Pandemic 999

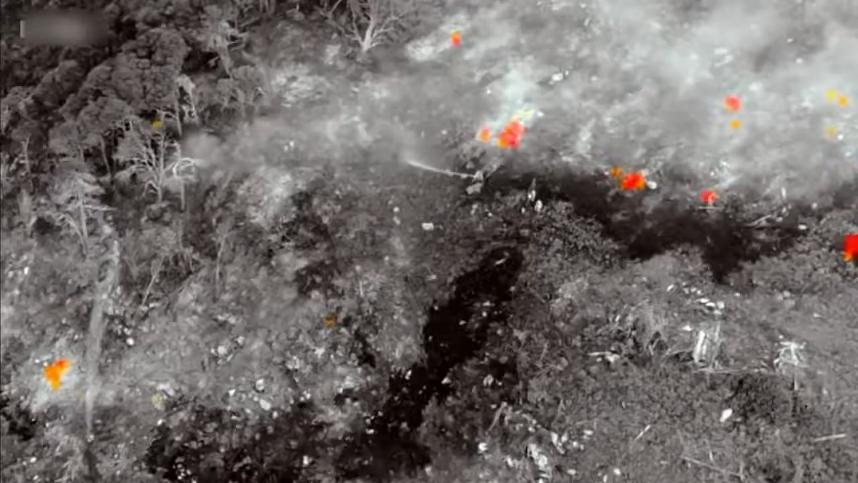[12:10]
So we're seeing that there's a couple of jets on there, and they're making a big difference to that.